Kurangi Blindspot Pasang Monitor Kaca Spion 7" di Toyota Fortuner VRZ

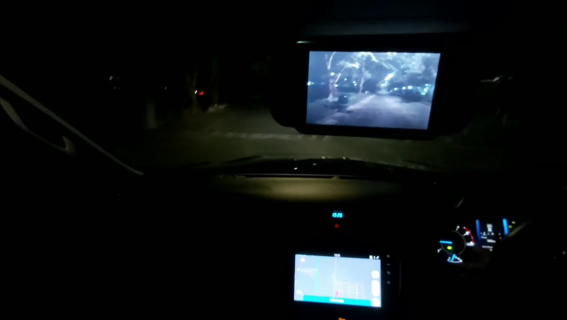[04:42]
Kebetulan ini kompleknya sedang sepi, jadi tidak ada sinar lampu. Yang mungkin kalau sepian biasa kita akan silau, tapi kalau ini dia hanya berupa titik putih, tidak silau. Oke, sekian. Terima kasih sudah menonton.